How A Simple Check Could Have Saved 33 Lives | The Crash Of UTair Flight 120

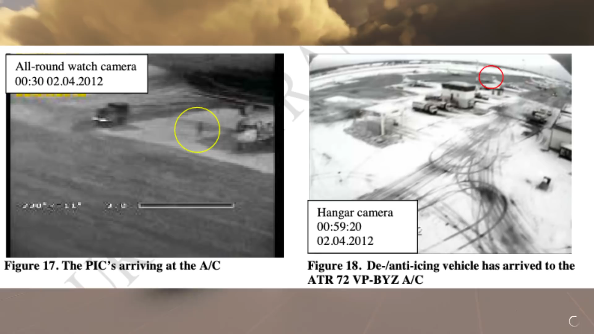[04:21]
But when they looked at the security footage from the airport they saw that the captain was inspecting the plane, they then saw the doors close and they saw the plane being pushed back from its parking spot.